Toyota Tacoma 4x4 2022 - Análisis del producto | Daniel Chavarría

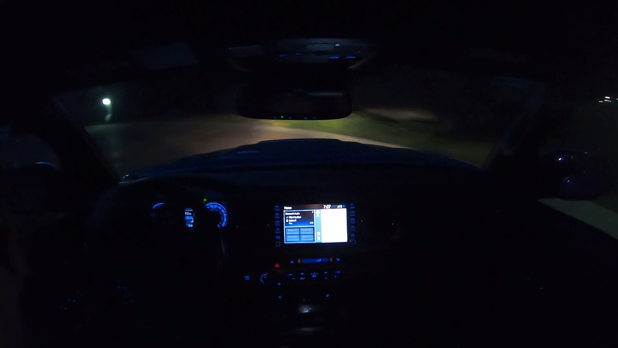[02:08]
tecnología de reflexión halógena para luces altas, focos convencionales en las direccionales.